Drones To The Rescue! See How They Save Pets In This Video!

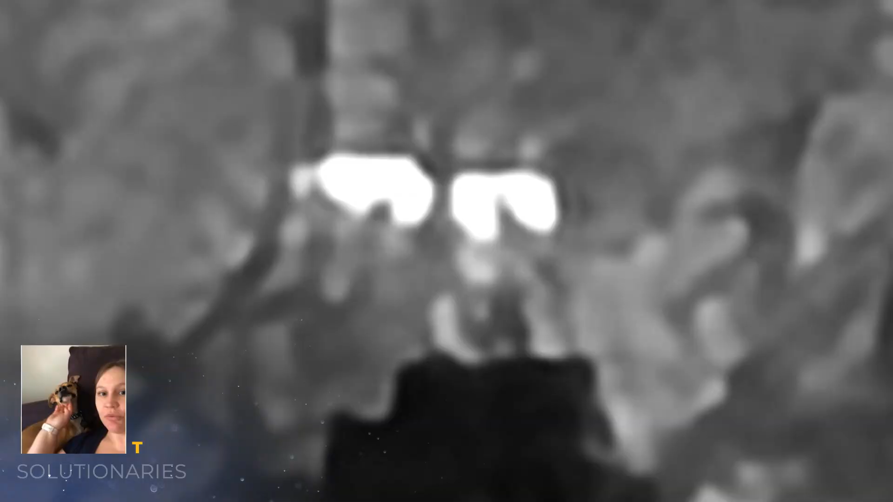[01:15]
If it wasn't for the drone finding their thermal signature, the ground team of 12 individuals probably would have never found those pets.
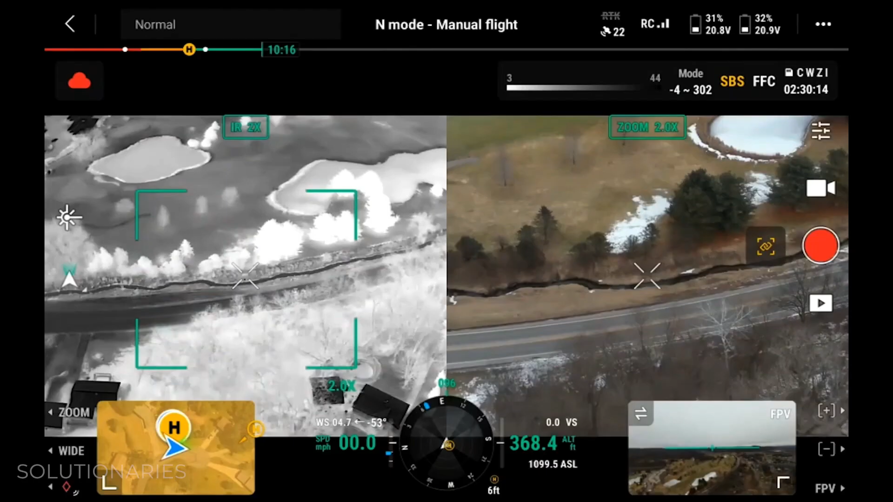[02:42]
See the black spot in the thermal imaging?
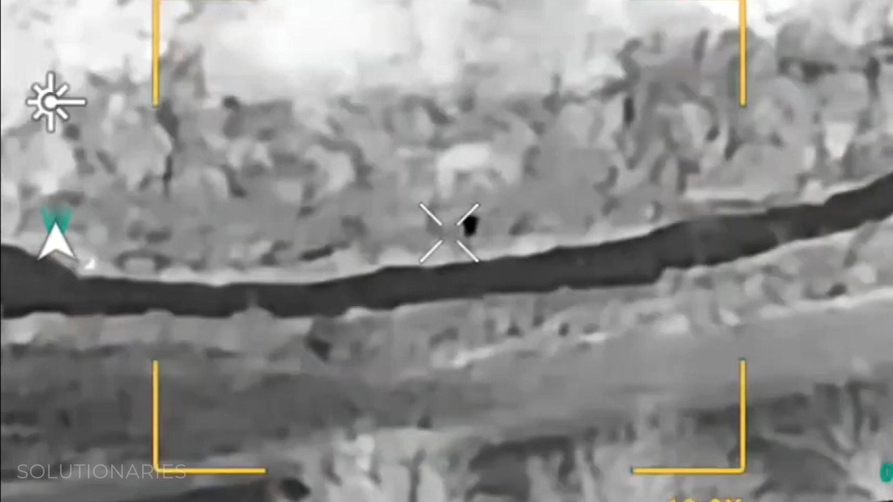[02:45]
That is the dog, curled up.